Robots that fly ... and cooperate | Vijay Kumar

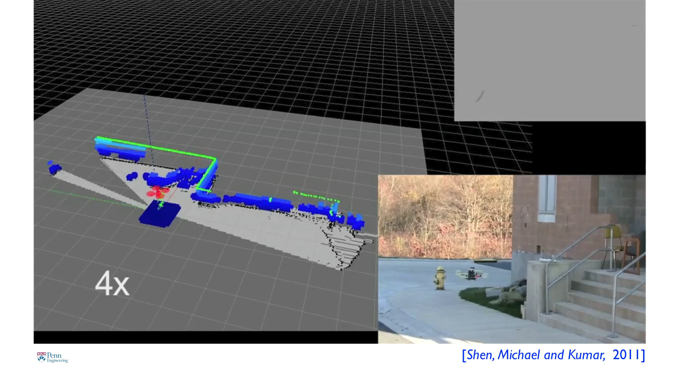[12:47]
So I want to show you a clip of algorithms developed by Frank Shen and Professor Nathan Michael that shows this
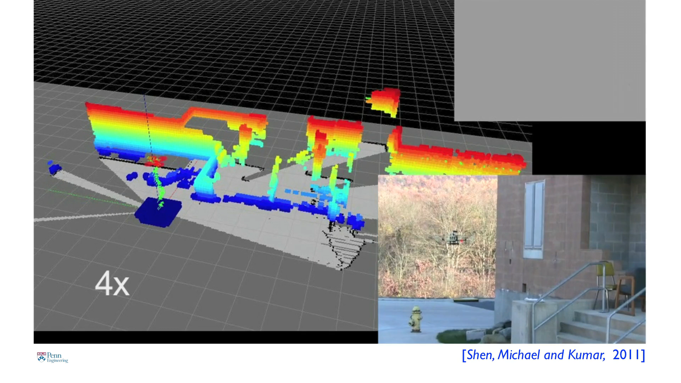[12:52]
robot entering a building for the very first time and creating this map on the fly.
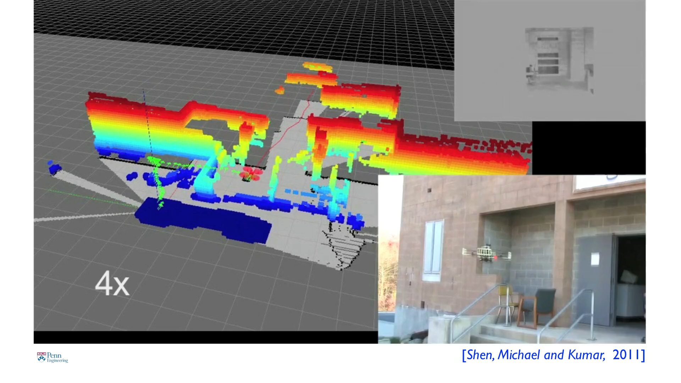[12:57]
So the robot then figures out what the features are. It builds the map.
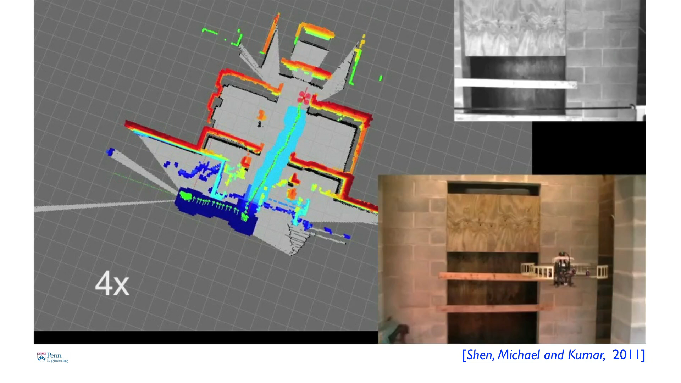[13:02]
It figures out where it is with respect to the features and then estimates this position 100 times a second,
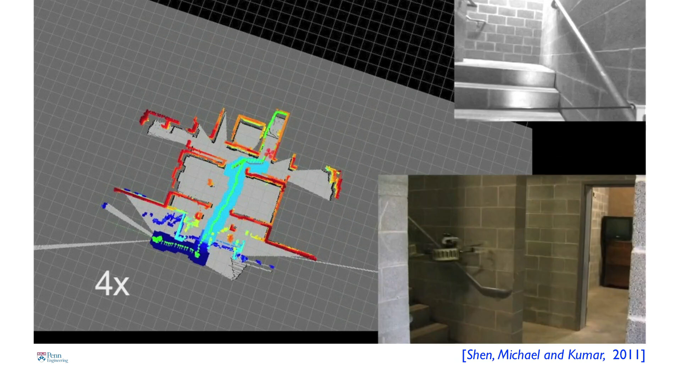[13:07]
allowing us to use the control algorithms that I described to you earlier.
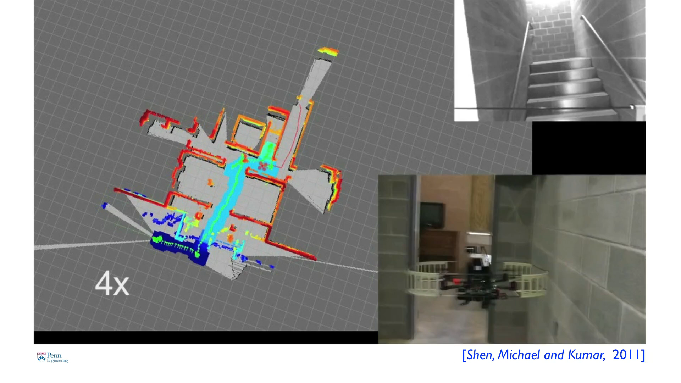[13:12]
So this robot is actually being commanded remotely by Frank,
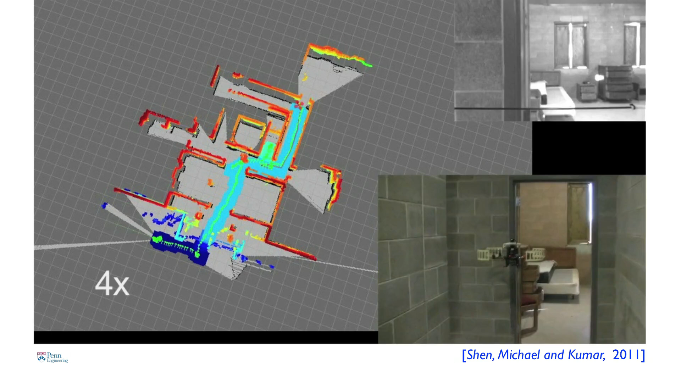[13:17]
but the robot can also figure out where to go on its own. So suppose I were to send this into a building and I had no idea what this building looked like,
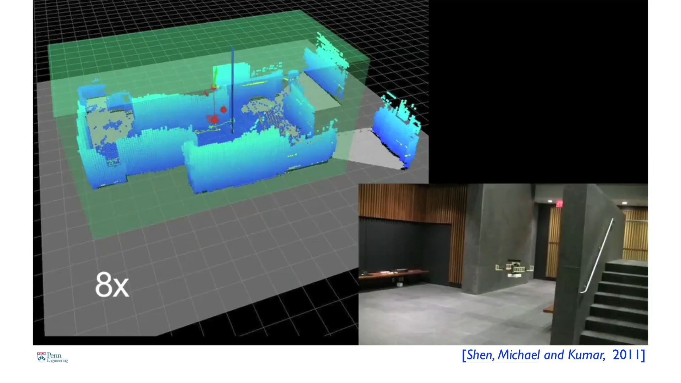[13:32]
So here the robot is not only solving
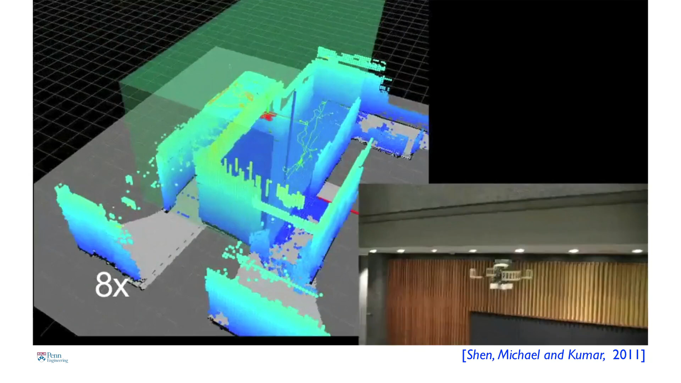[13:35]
the problem of how to go from point A to point B in this map, but it's figuring out what the best point B is at every time.
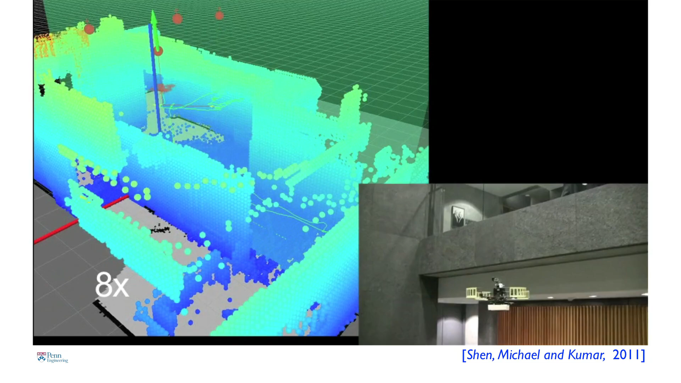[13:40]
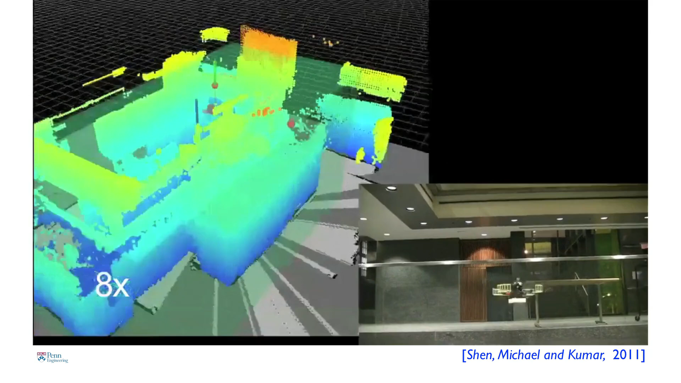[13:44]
So essentially it knows where to go to look for places that have the least information, and that's how it populates this map.